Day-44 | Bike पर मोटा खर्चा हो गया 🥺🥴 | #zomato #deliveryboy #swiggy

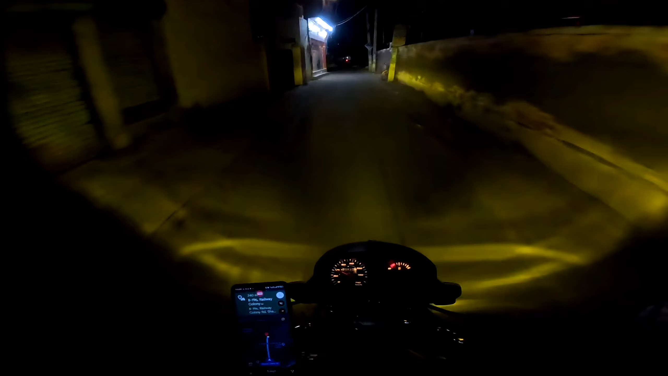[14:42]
सुनसरां सी गली में बेजी है मेरे को ऐसी गली में आकर तो मैं राजी नहीं हूँ के ला इस ट्रेम उपर से कैमरा लगा हुआ है मेरा थोड़ा रिस्की माहोल बन जाता है बट थोड� तेज